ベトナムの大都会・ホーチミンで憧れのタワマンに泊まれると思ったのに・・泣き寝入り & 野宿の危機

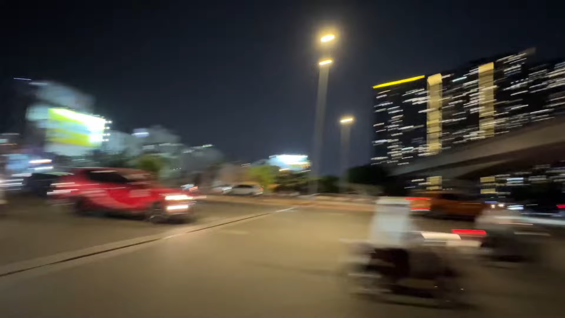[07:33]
まれなかったドスコが止まれなかったあれねあれの下は多分地下区間になってる